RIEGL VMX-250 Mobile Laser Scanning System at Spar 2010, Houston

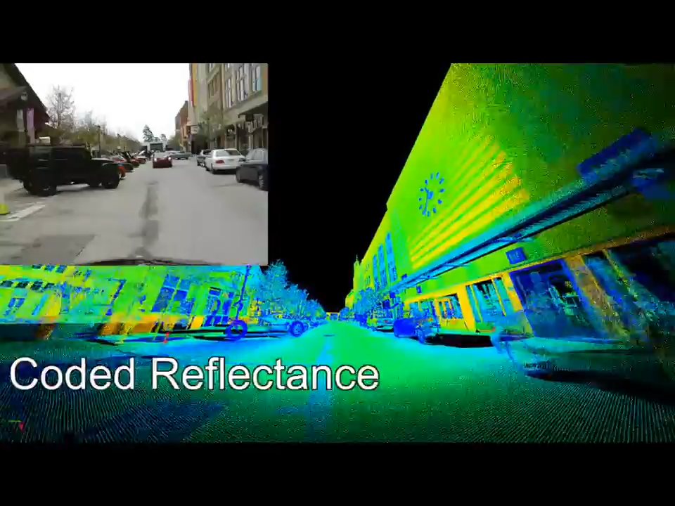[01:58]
And as you can see, the data is quite impressive as exhibited in this color-coded reflectance.
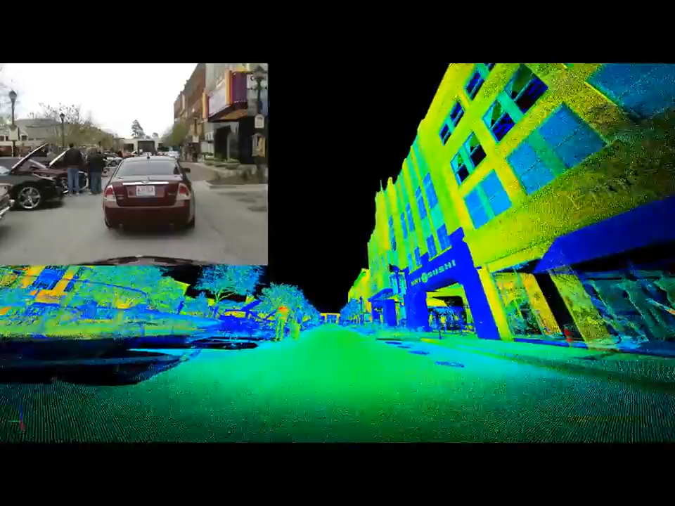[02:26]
whether fast and free flowing,
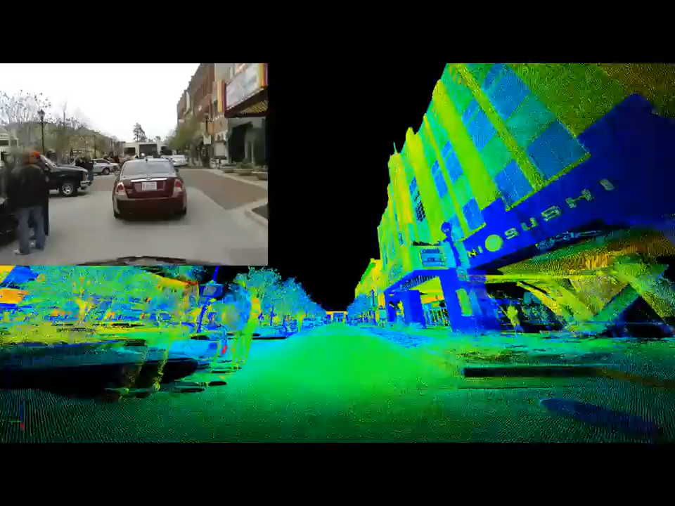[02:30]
stalled and congested, is quite evident.
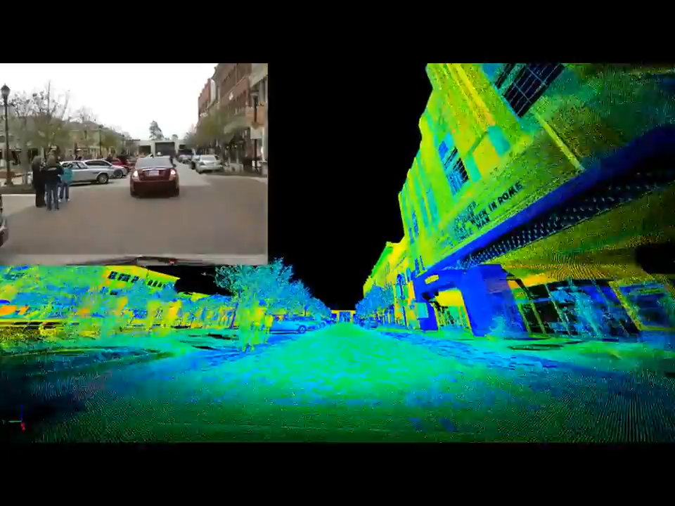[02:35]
As you can see from the point cloud,
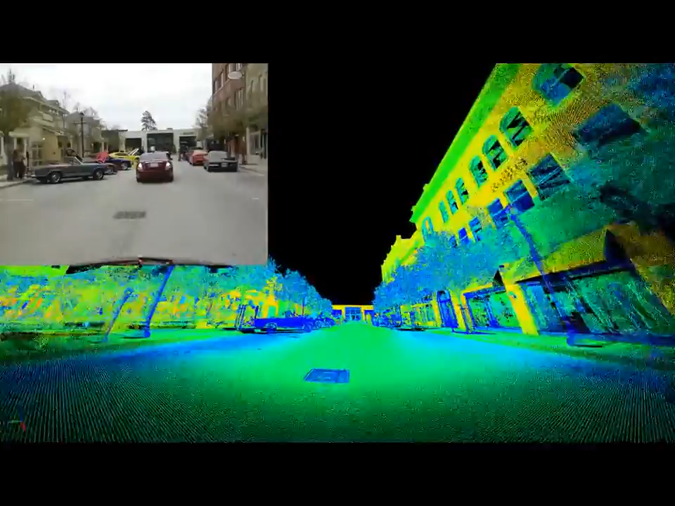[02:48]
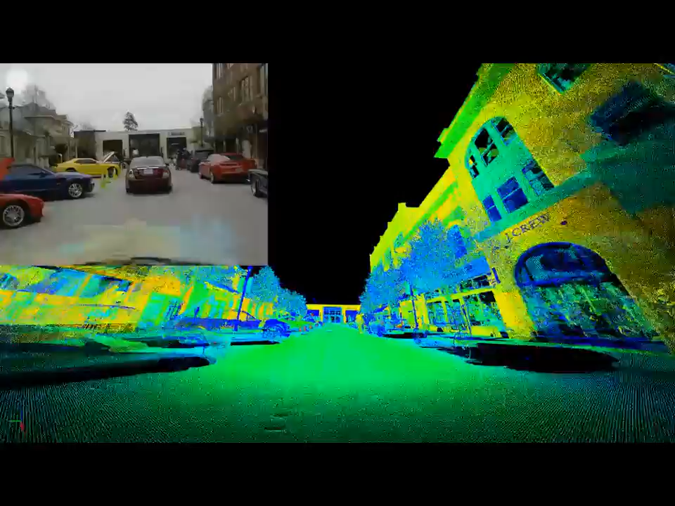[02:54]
You will see the grayscale reflectance in this image and you will see the
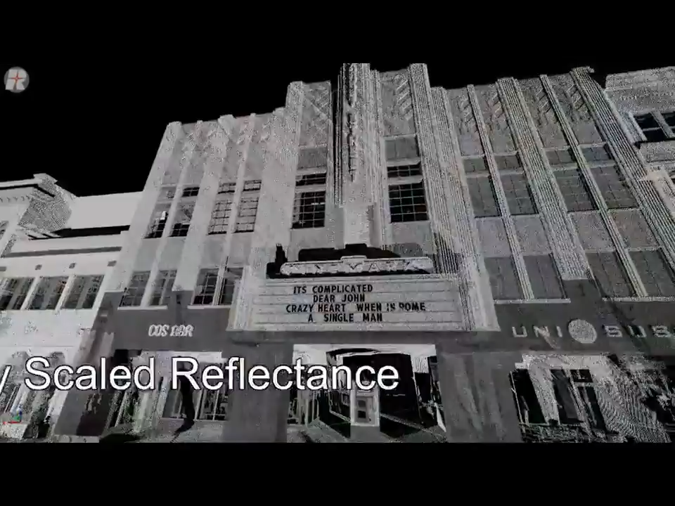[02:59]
power of the 16-bit channel for the intensity information.
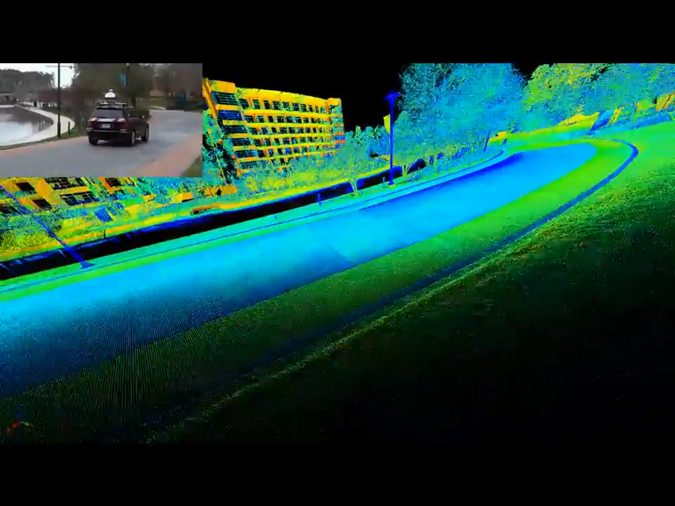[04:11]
The far buildings, you're seeing the orange or yellow colors,
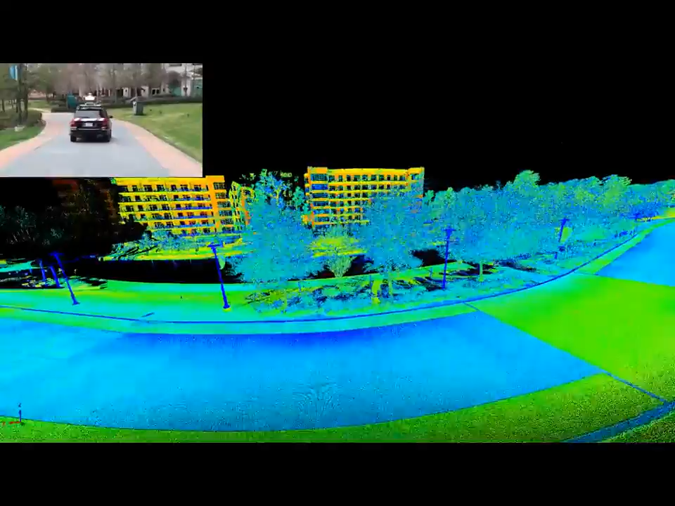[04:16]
and you can determine that those colors are not governed by the distance from the laser scanner.
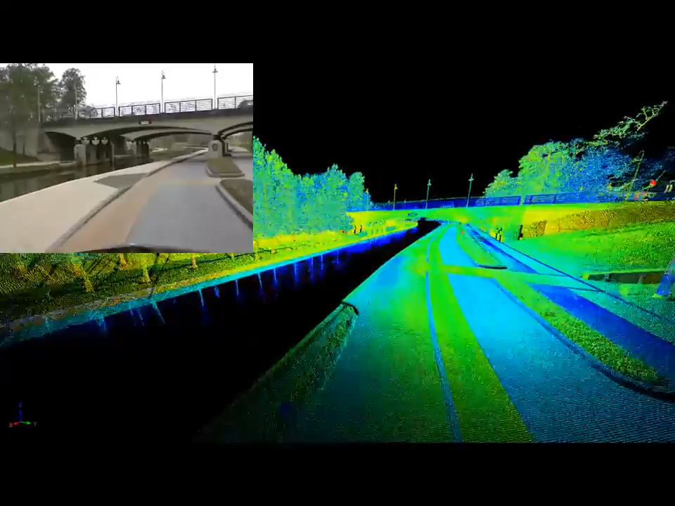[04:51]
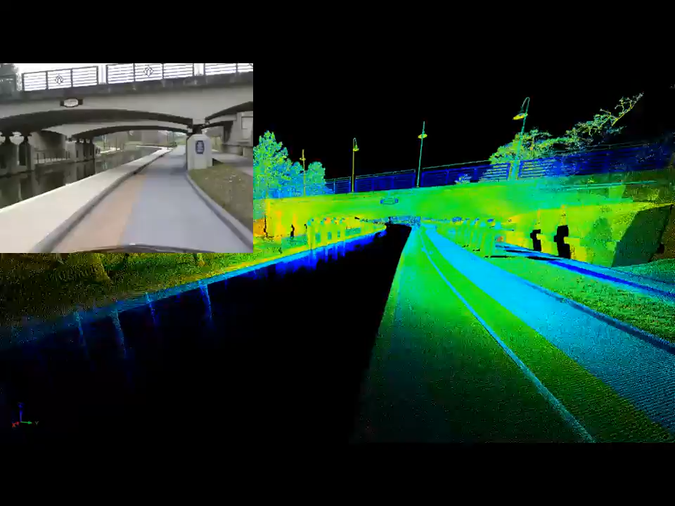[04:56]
the overall system integration with the IMU-GNS is quite superb.
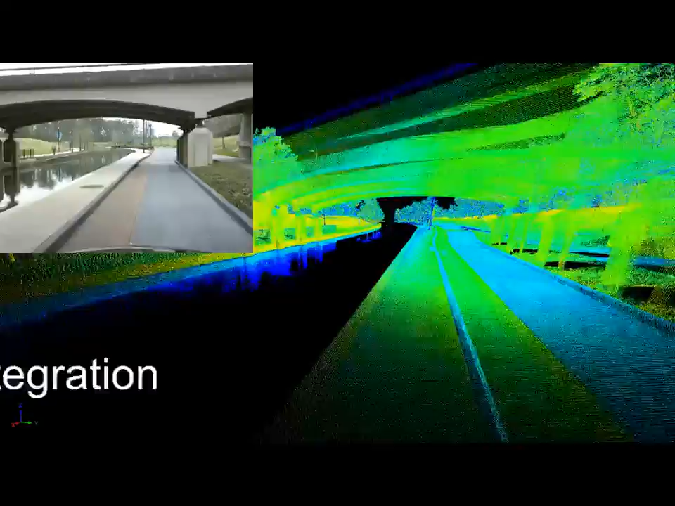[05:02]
There are no missing or dislocated data sets.
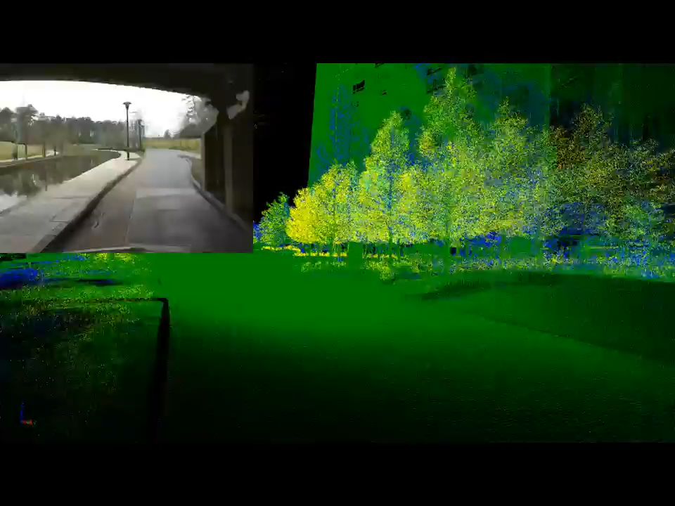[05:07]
What we're seeing now is the power of the multi-target single return and
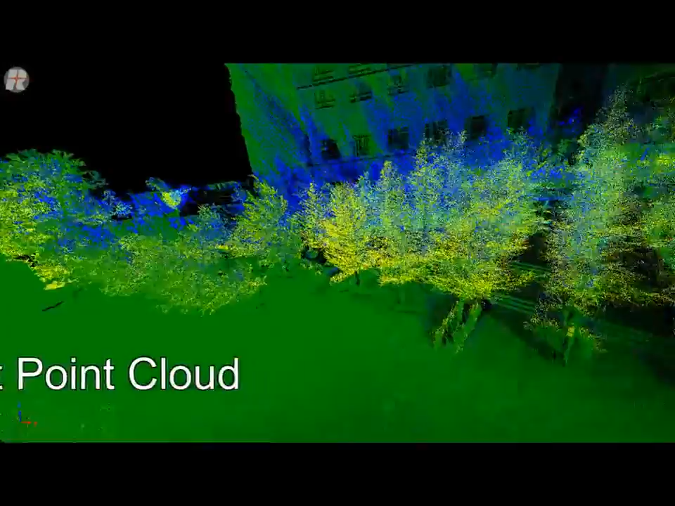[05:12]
the yellow first return are quite evident, and as you look at the building,
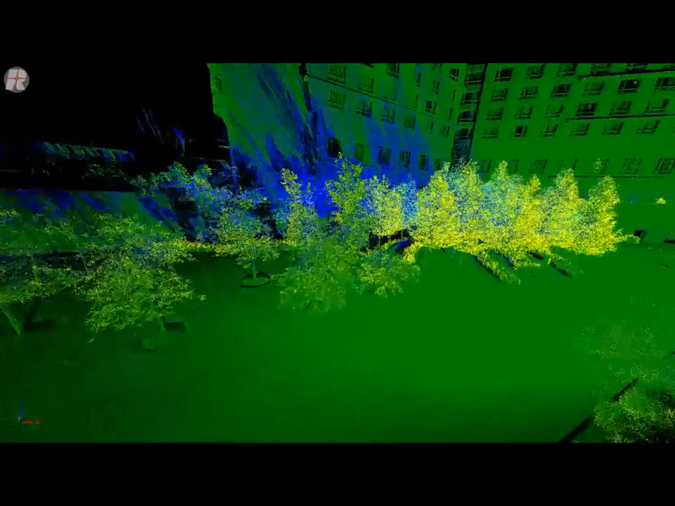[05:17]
you'll see the blue last return, and this allows us to penetrate the vegetation to be
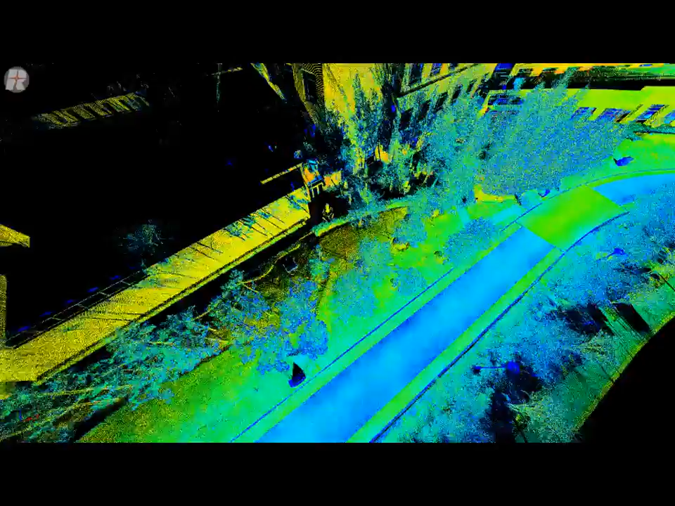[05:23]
able to see the facades and to make sure that we cover them completely.
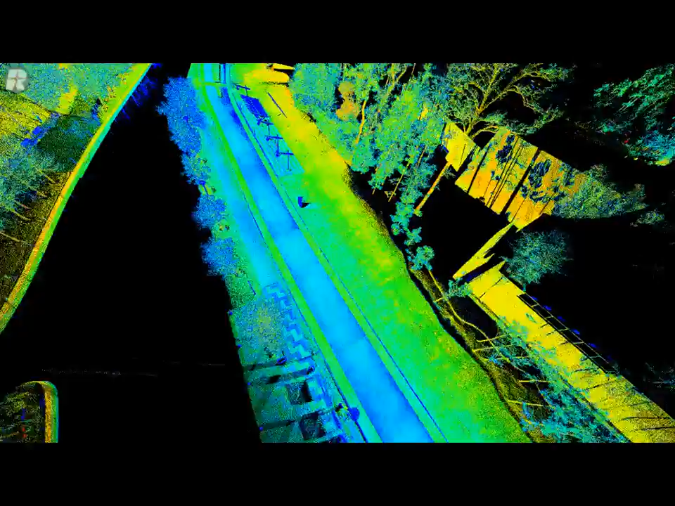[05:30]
In addition, the perfect performance on vegetation with
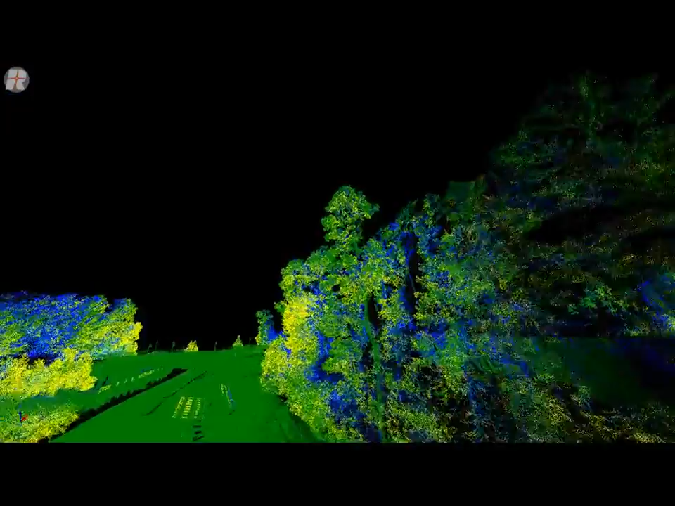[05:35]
the waveform system allows users to be able to either completely
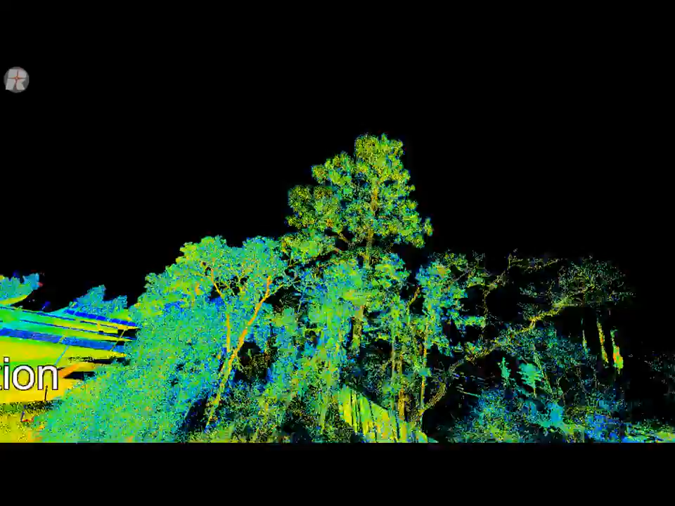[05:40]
identify the vegetation or to be able to remove it completely. Thank you. Thank you.